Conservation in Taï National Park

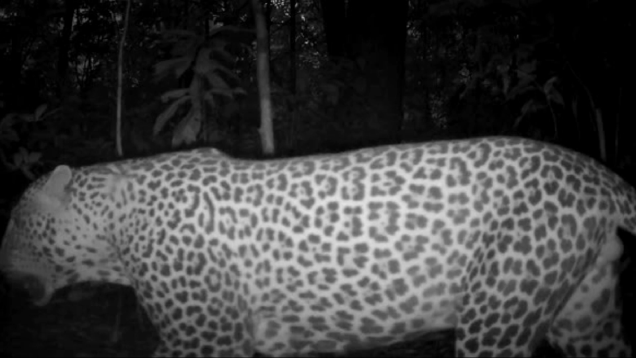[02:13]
Using the patterns on their fur, scientists can identify individuals and,